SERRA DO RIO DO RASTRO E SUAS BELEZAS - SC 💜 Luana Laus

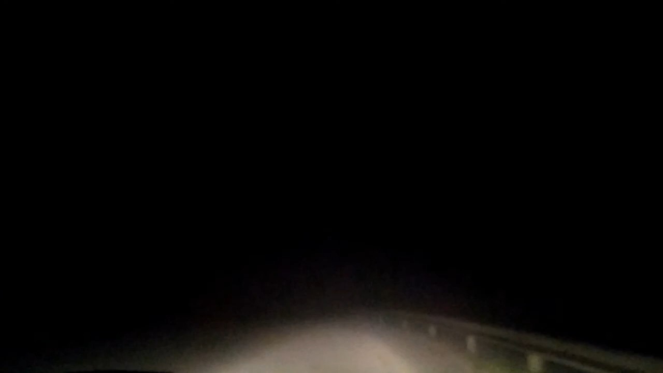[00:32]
Oh, monstro! Tá tudo fechadinho, só dá pra enxergar aqui, ó, bem na frente do farol, porque a serração tá forte.